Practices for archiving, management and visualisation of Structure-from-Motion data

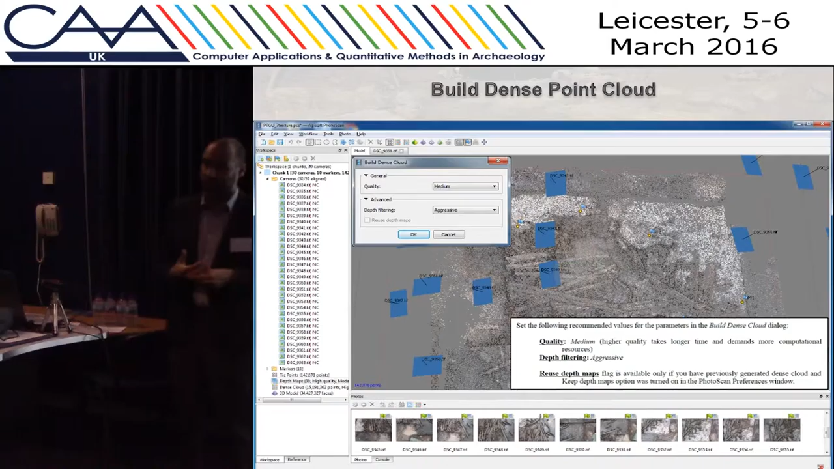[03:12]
you want during the processing and the mesh and finally
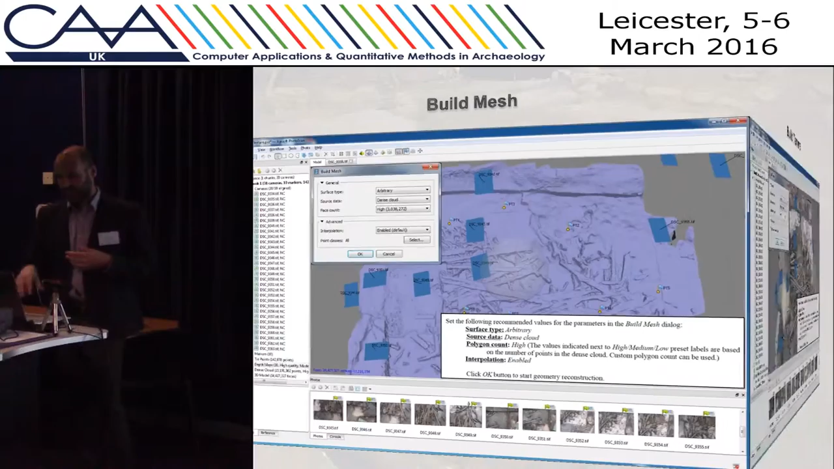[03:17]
the texture so you you can control the processing you can
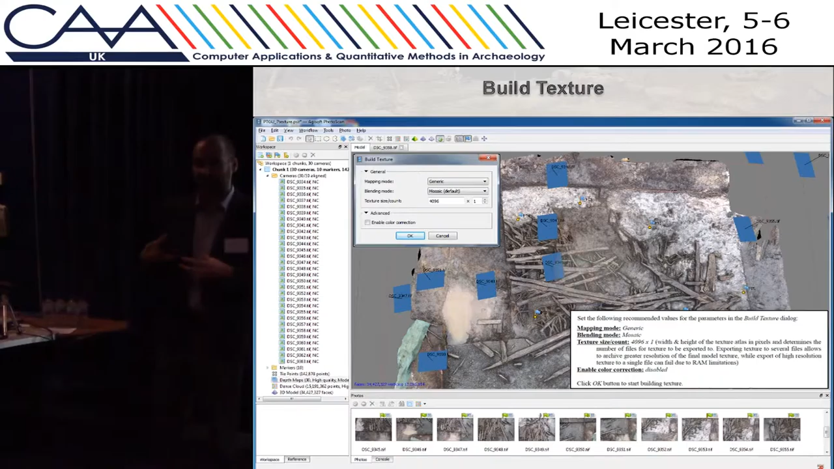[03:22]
decide which kind of accuracy you want for the final model and and the process is very subjective so everything change every time you process depends which kind of machine you have and also the person that and the skills of the person that processes the data
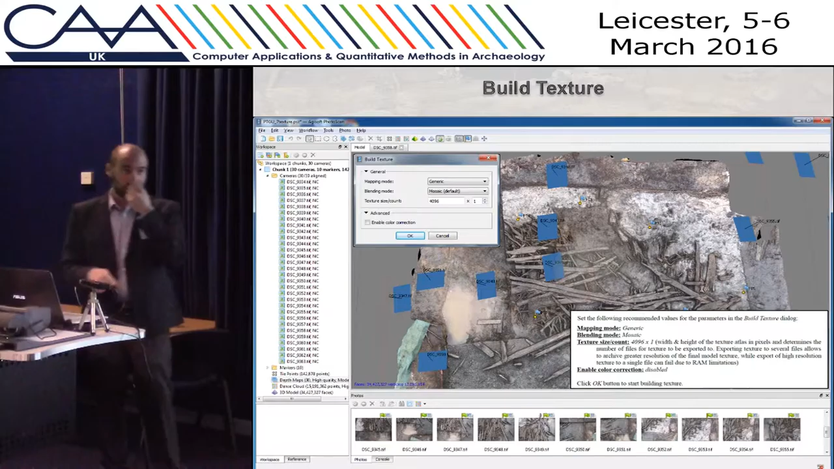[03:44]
so we started a conversation on archiving data and which kind of files or metadata or para data we should archive
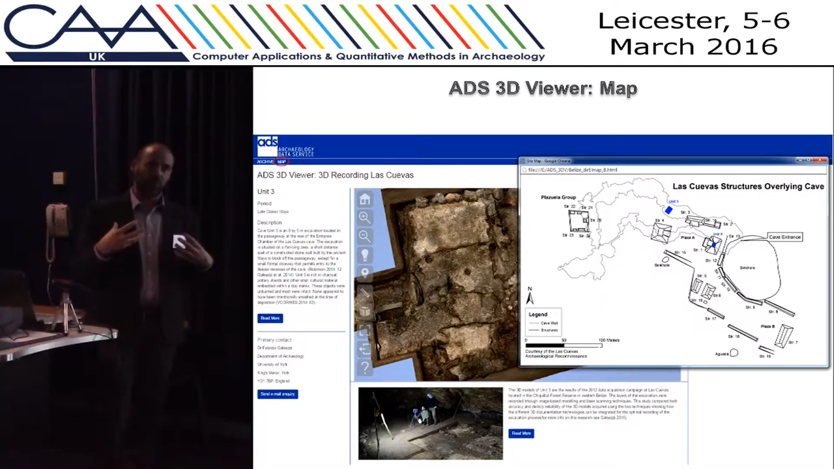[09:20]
in the same window so we decided to divide the side in different sections so basically when you select one of the area you can visualize 3d model of that specific area
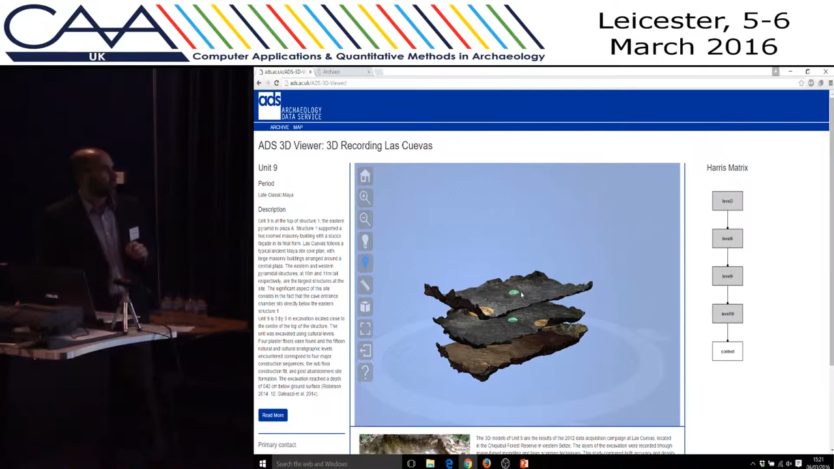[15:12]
when you select the spot you have information on this part of the viewer so basically when you click on the different spot you have information about text images and all this formation information archived in ads so basically the viewer is an interactive interface to have access to data that are archived in ads and there is also the measuring tool that allows you to take measurements on the models and another very interesting one is the section tool that allows you
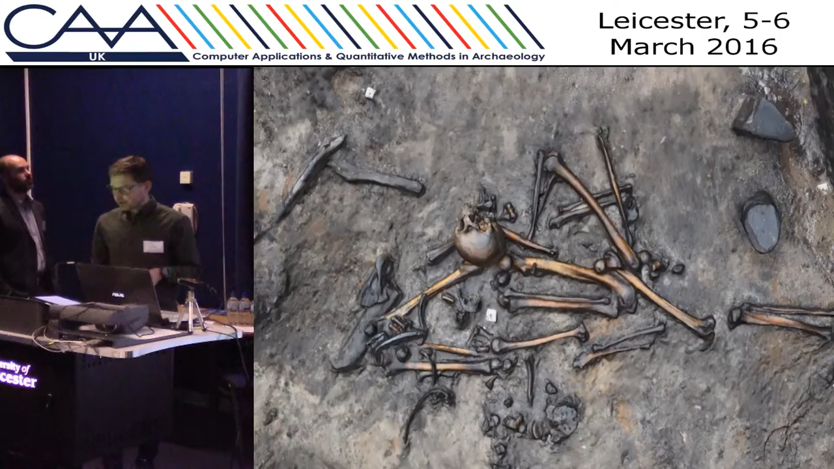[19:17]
The 3D data and the vectorization data and its semantic content
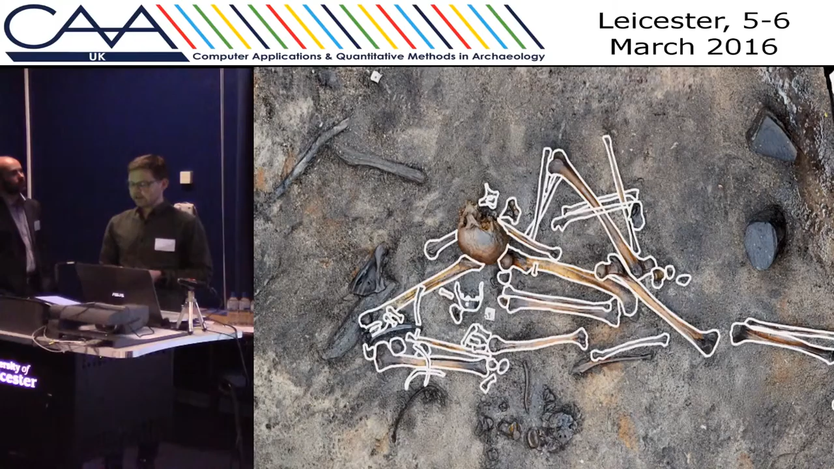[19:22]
to automatically classify the 3D data. Although this example is a bit rough, it's automated and adds an additional dimension to our 3D data,
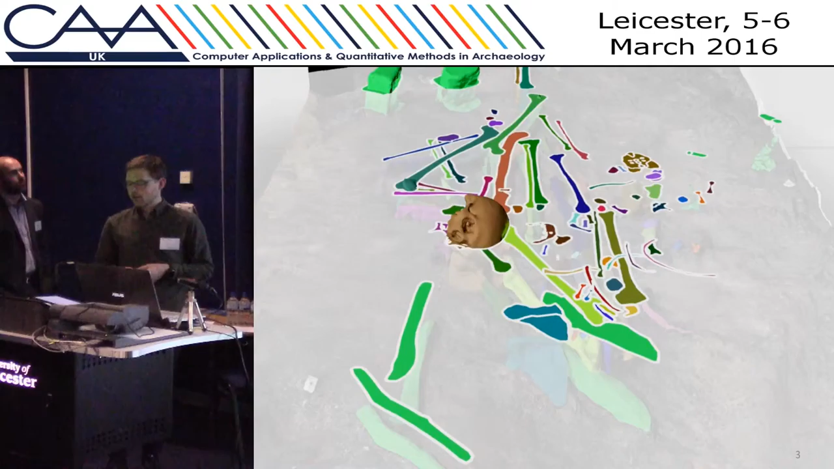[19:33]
where you actually embed information into the 3D model rather than just having it detached.